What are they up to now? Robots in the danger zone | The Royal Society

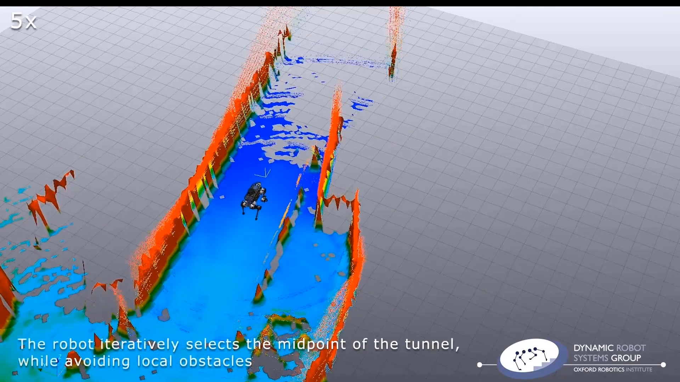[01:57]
The robot iteratively selects the midpoint of the tunnel to avoid the walls and to avoid collisions with local obstacles such as roping and equipment.